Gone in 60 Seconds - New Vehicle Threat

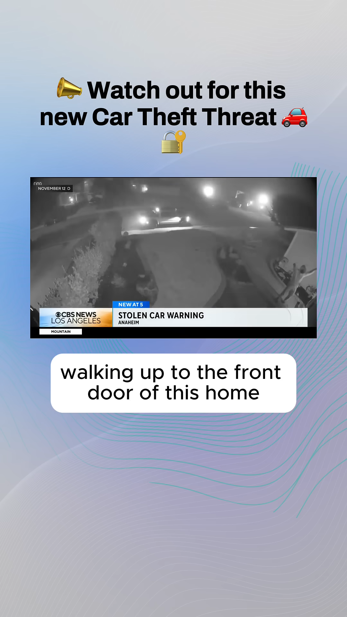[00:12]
Watch the man in a hoodie walking up to the front door of this home with what appears to be a wire held above his head. And a Ford F-150 Shelby Raptor is gone.
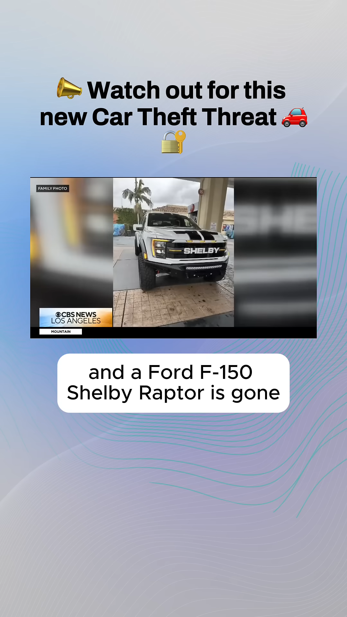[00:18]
From a second camera,
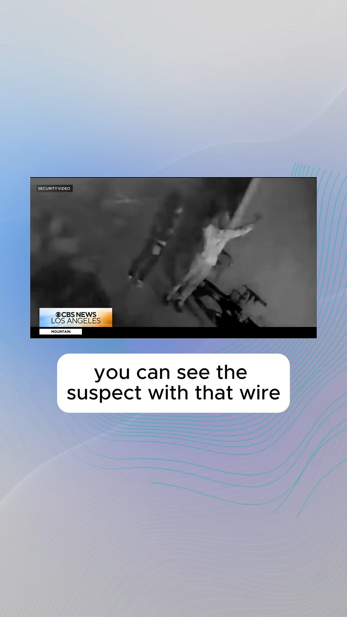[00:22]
you can see the suspect with that wire along with an accomplice outside the victim's home. Is this a growing trend?